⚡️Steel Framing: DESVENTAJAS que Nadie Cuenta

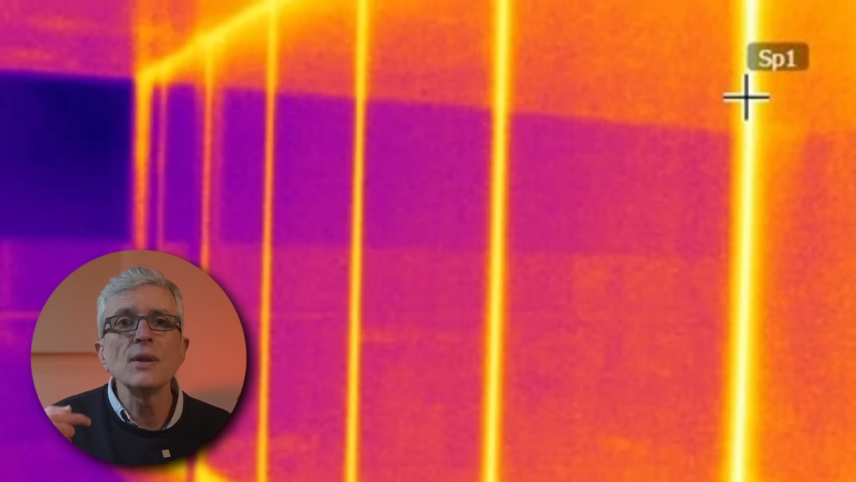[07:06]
puente térmico o un pasaje de frío o calor entre el interior y el exterior lo que no es bueno desde el punto